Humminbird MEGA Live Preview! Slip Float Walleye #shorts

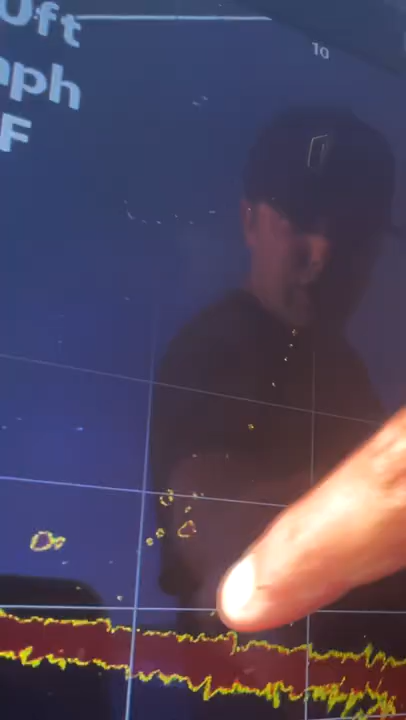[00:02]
We're slip bobbing off the side of the boat. And I'm just gonna follow this along.